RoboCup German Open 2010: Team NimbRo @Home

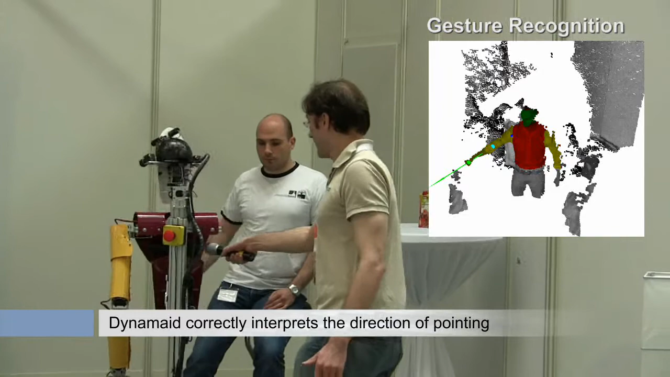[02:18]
It recognized that the person was doing a pointing gesture using a time-of-flight camera system.